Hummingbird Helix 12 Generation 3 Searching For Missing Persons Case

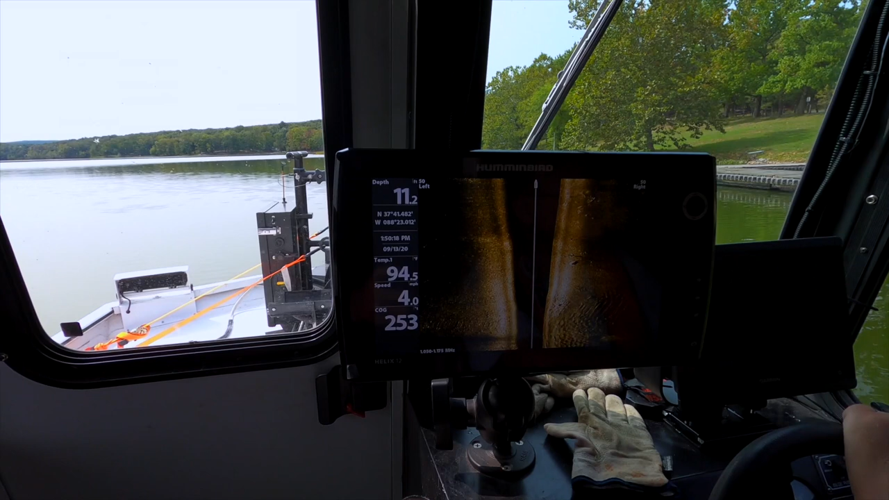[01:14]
All right guys this is a lot better view. We're checking the area.
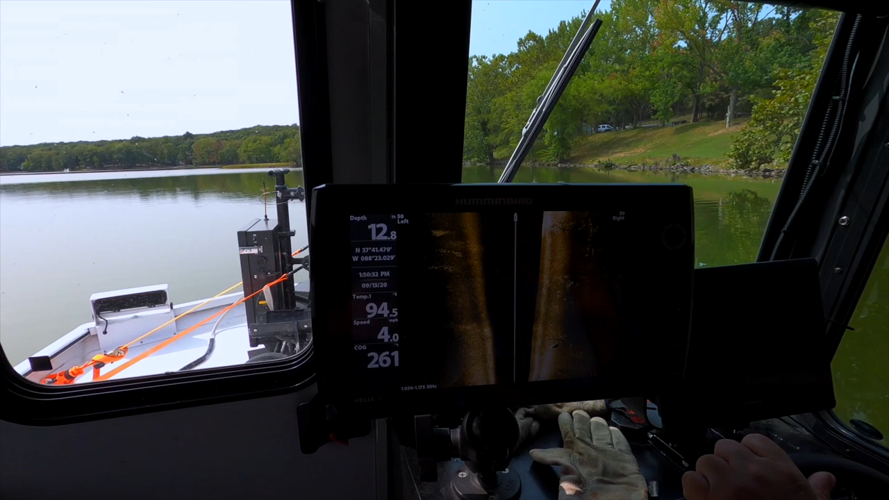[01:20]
This is the equipment that I am currently looking
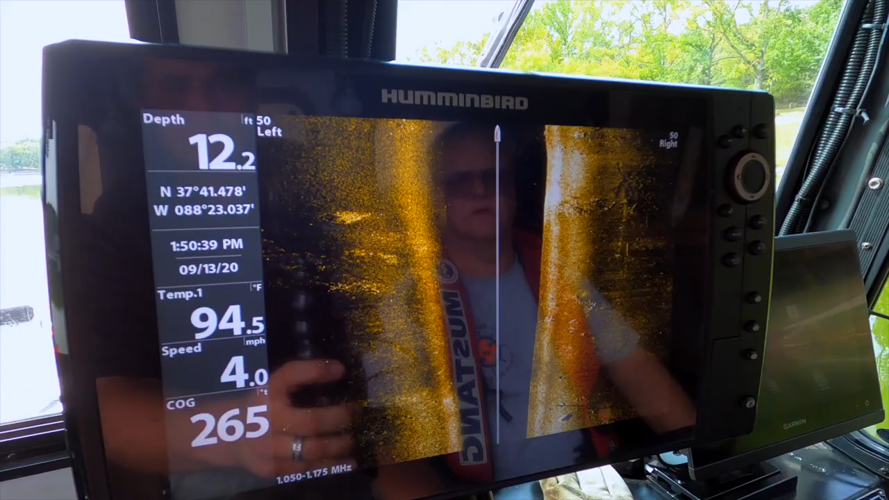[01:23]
On screen: depth 12.2 ft, water 94.5°F, speed 4.0 mph
to get to be able to search on my own.
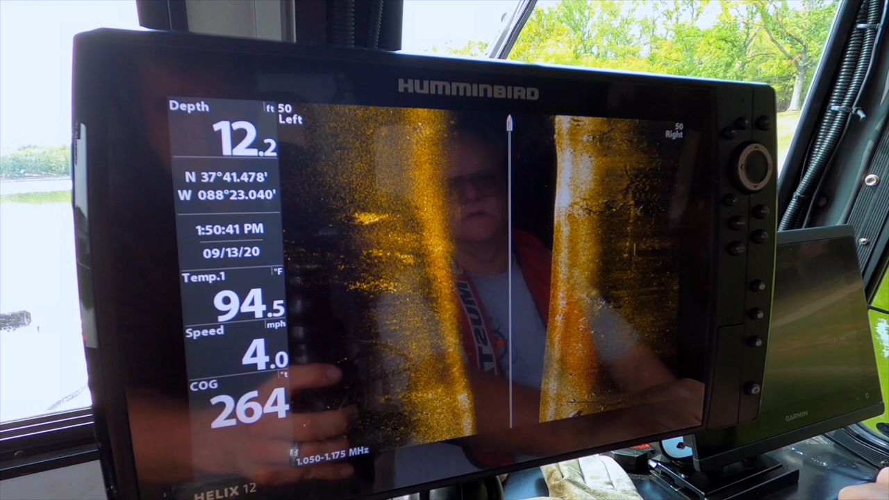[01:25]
On screen: depth 12.2 ft, water 94.5°F, speed 4.0 mph
Without having to call Waters. What three hours?
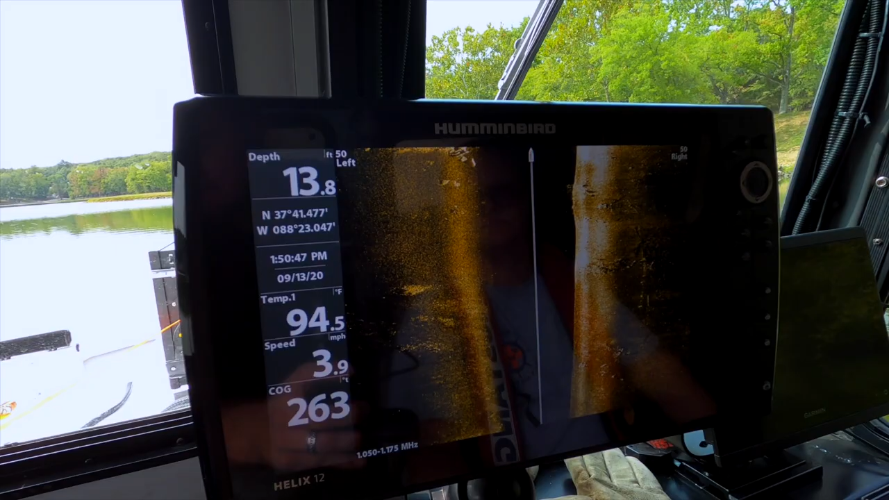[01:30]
On screen: depth 13.8 ft, water 94.5°F, speed 3.9 mph
You got a three hour delay.
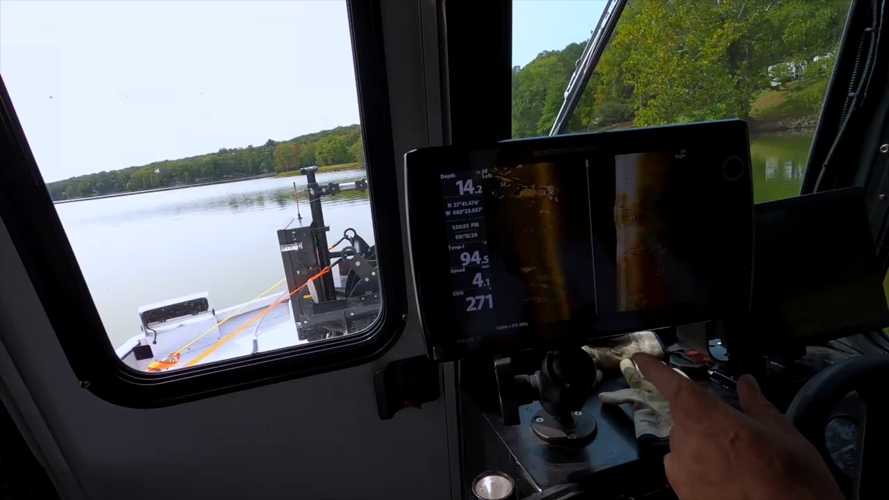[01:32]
We got some mining equipment right there. Shiv and a wheel. Shiv and a wheel right there. Oh wow that's easy.
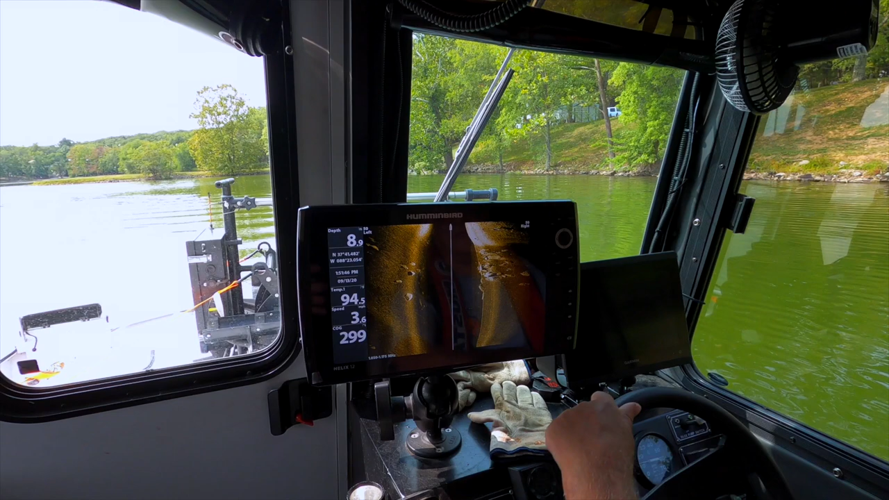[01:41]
If we see a car you will see any car.
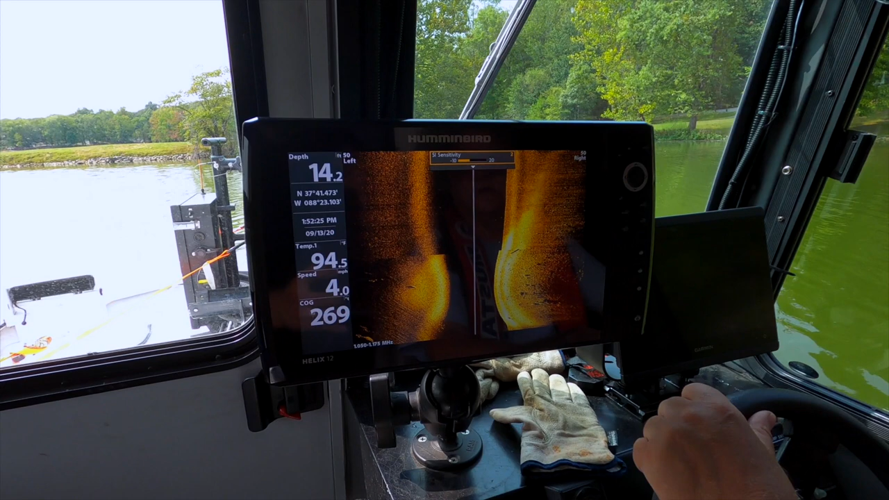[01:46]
Yeah that looks good right now. I can see that really good. Heck yeah. That's macro useable.
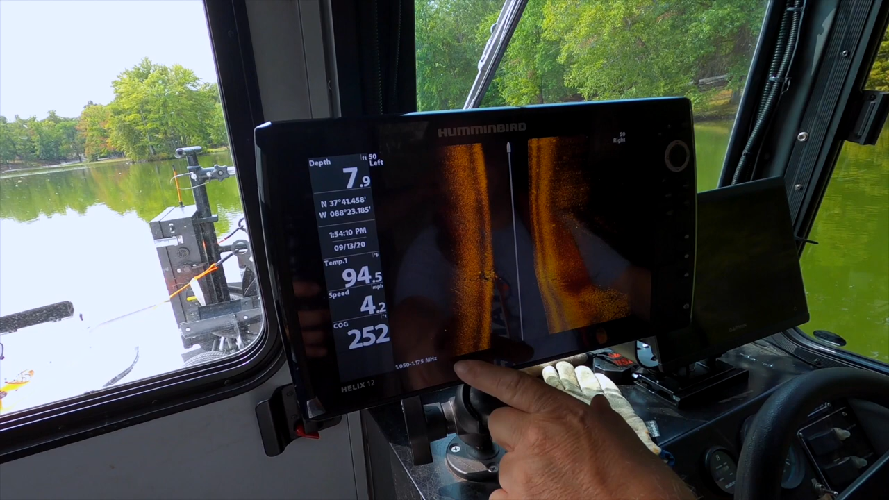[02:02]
All right because because of the challenges here I'm going to change the speed and challenges.
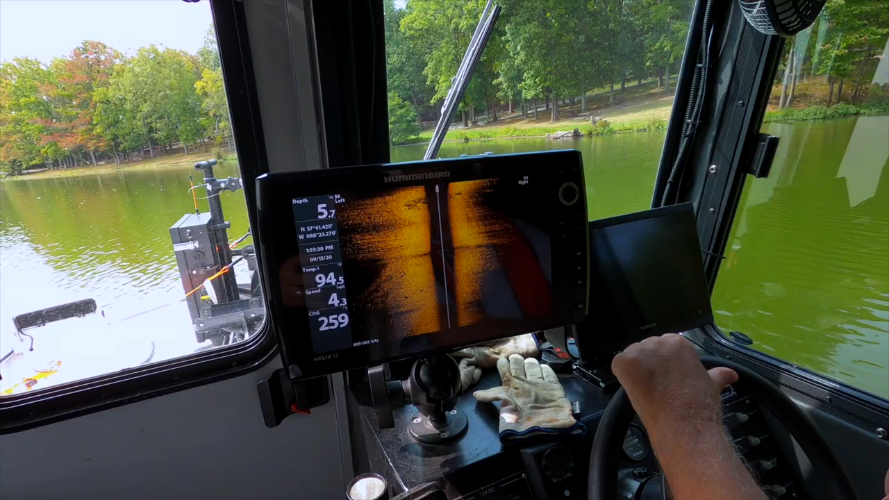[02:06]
I'm just that those look like state fishing drivers.
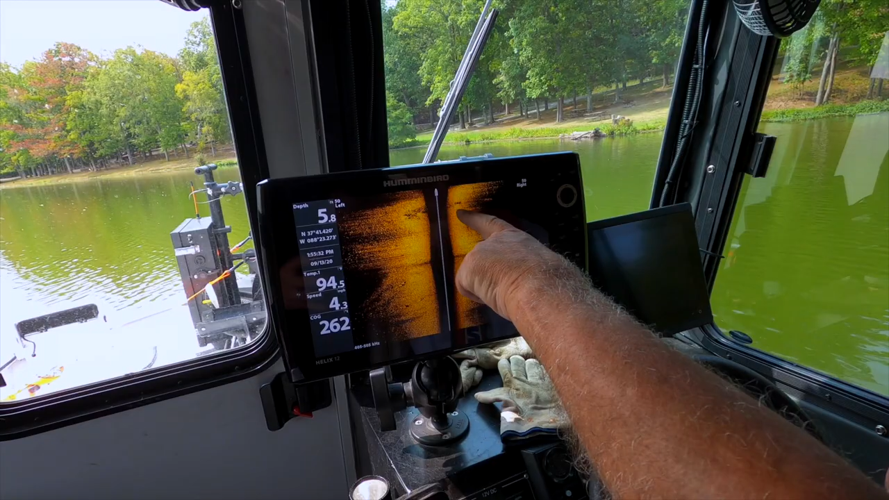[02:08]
This is really nice. I want to I want a boat like this to search. Not in all your little holes. Not my kayak. How far are you going 50 left 50 right. So it's 50 feet. So yeah that almost covers the shoreline right there.
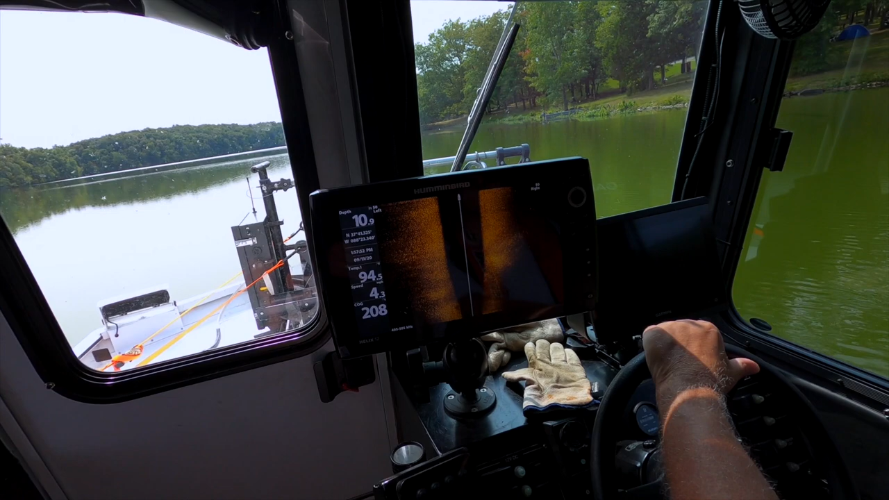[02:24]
School of fish? Yeah a little small ones yeah. See where the bottom can change here. This is grass. Now we went to gravel. Okay you see the density change there. Oh there's a part you can get through for sure. Yeah it goes straight down and that's a hill from hell. That thing could launch a vehicle in a heartbeat.